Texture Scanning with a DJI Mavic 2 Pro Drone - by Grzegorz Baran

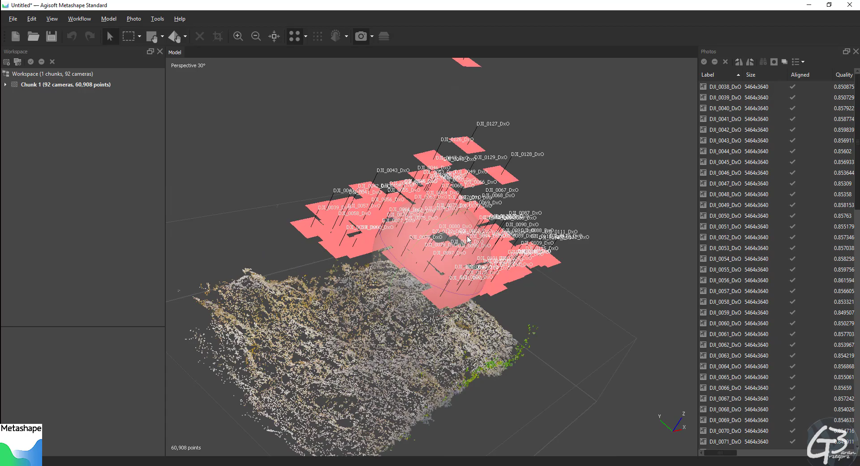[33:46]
When the image positioning is over, we can see the cloud of points used for positioning and camera positions from where images were captured.
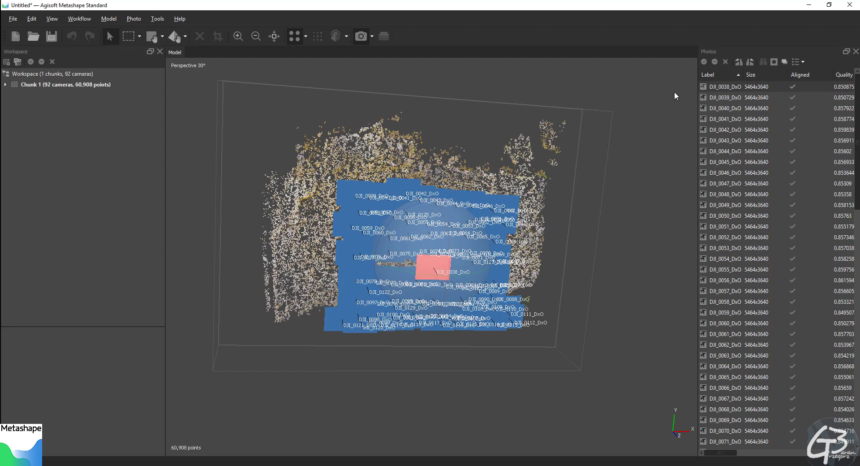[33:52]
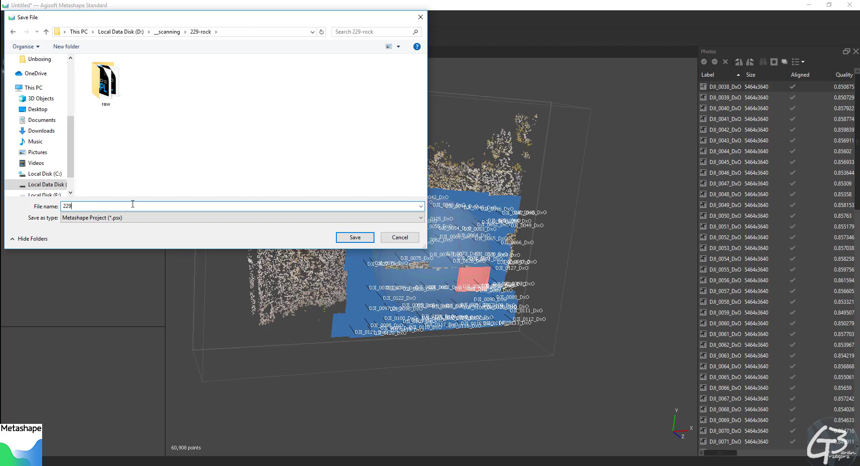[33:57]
The next step is building a high poly geometry.
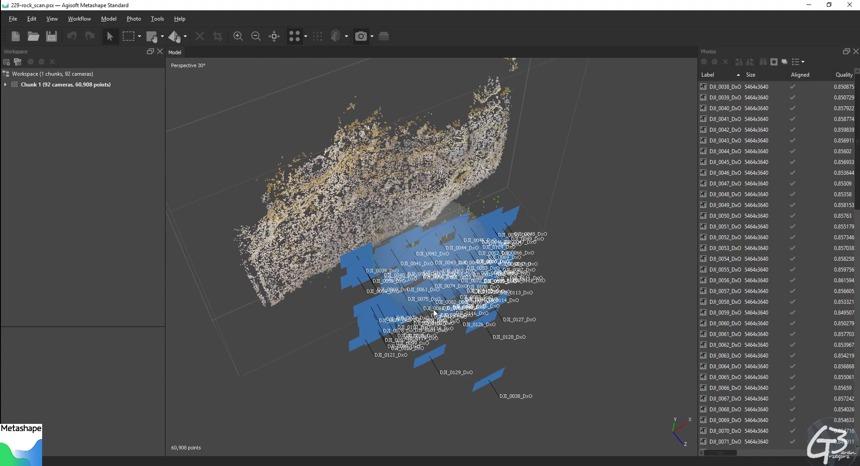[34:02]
There's a few modes I can go with, but I prefer the one based on a dense cloud.
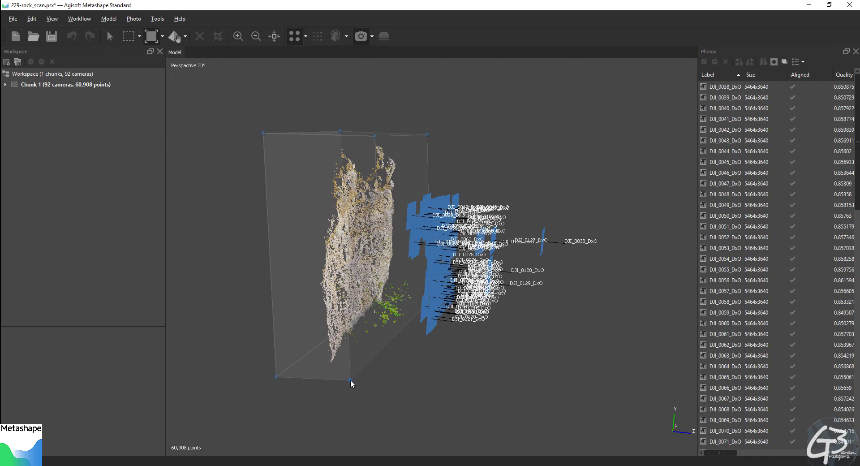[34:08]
Dense cloud is a cloud of points which are the result of full photogrammetry reconstruction.
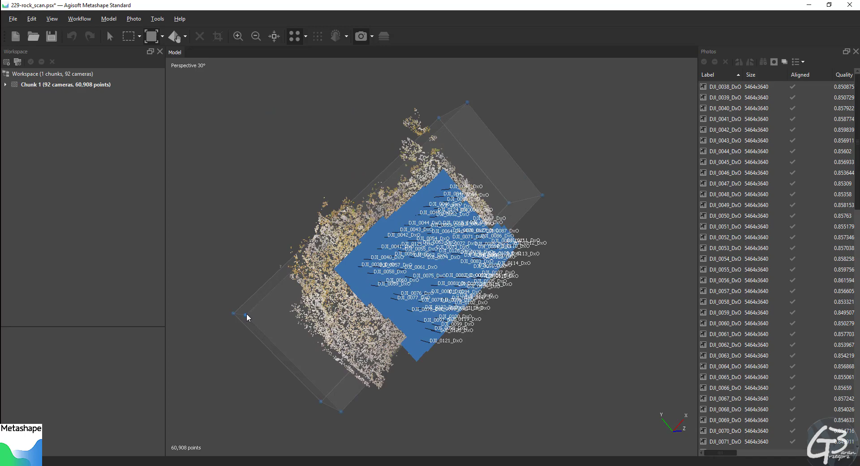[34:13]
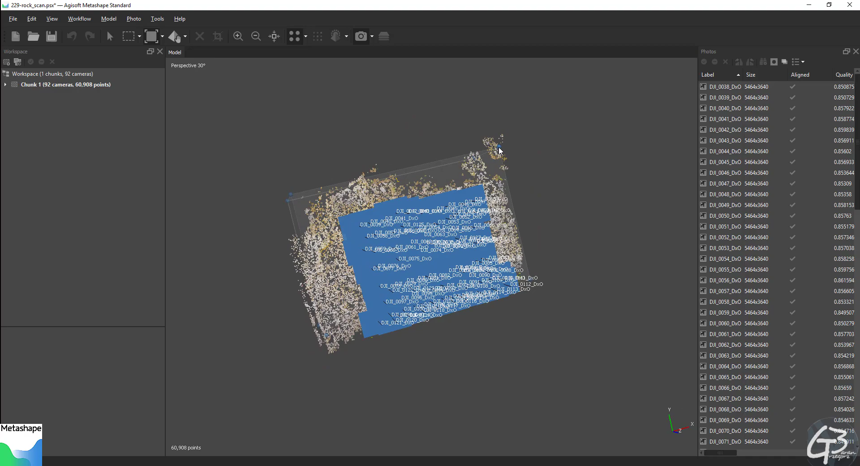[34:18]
Those points can be used to generate geometry, but what is important for me in this case are very easy to preview in real time,
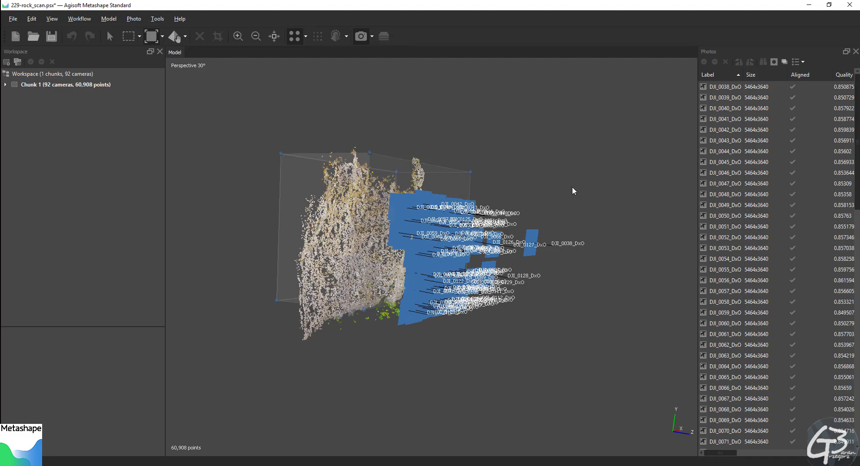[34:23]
and it is also very fast to generate mesh when I change my mind with coverage or mesh density from it.
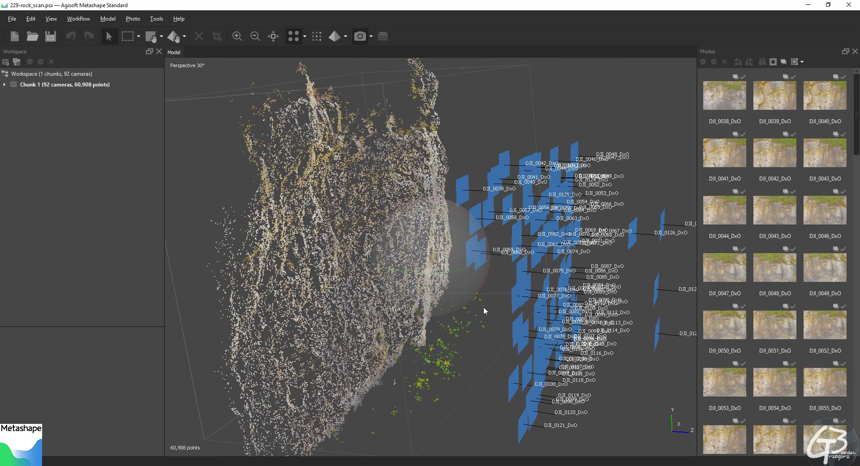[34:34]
To automate the process, I set next three steps in batch process window. The first step is to build the dense cloud with the highest possible settings. The second, to generate mesh with the density of 67 million polygons. The reason for the 67 million poly limit is that I use vertex color as color information, and FBX file I usually use to export it
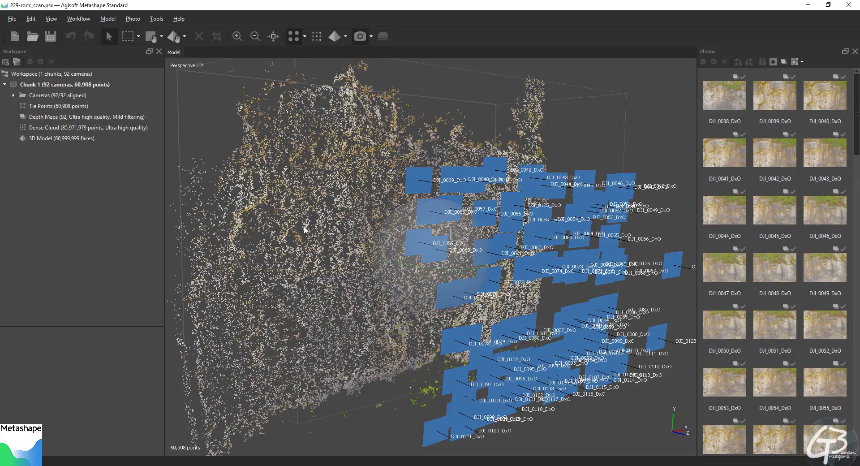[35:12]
doesn't store any vertex color information in vertexes above 67 million poly limit. They simply appear black when baked down.